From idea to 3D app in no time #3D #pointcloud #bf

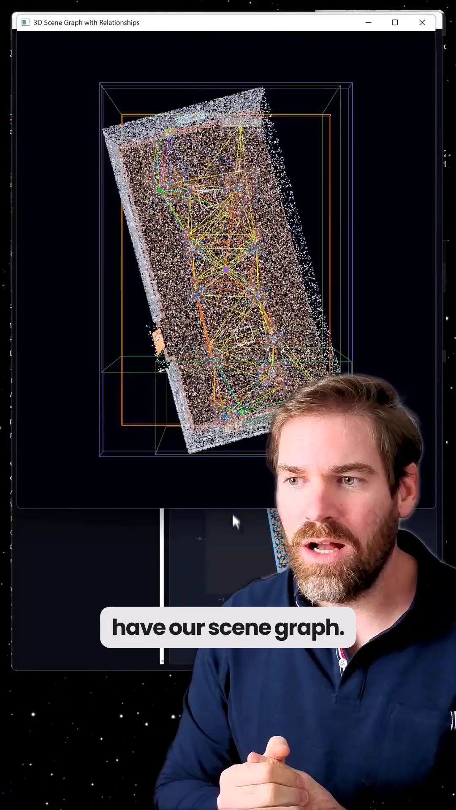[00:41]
And as you can see, we have the point, we have the nodes, we have the edges, and all is handled exactly in this application.
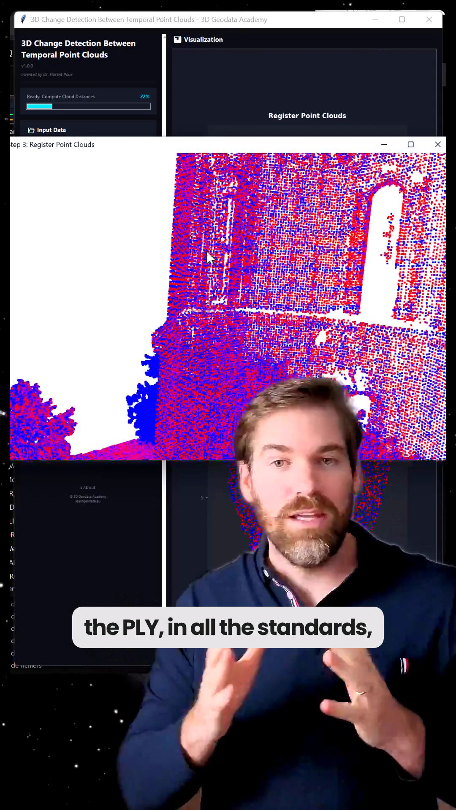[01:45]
In the PLY, in all the standards kind of way of working. So this is part of the Black Friday offer.
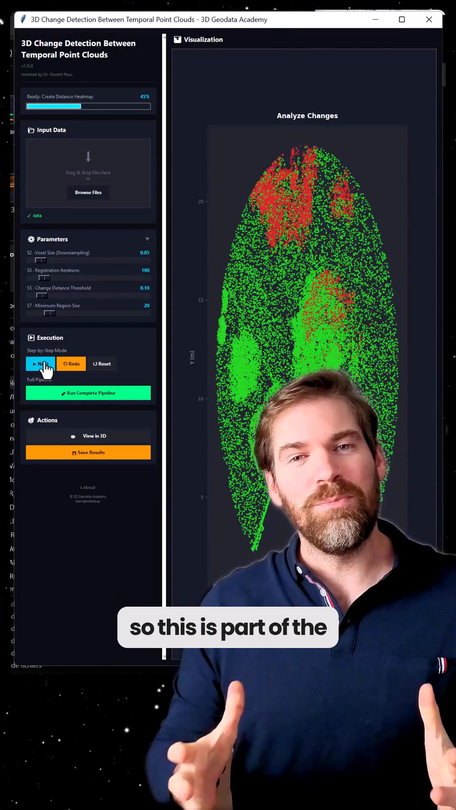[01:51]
This is one element. You have much more.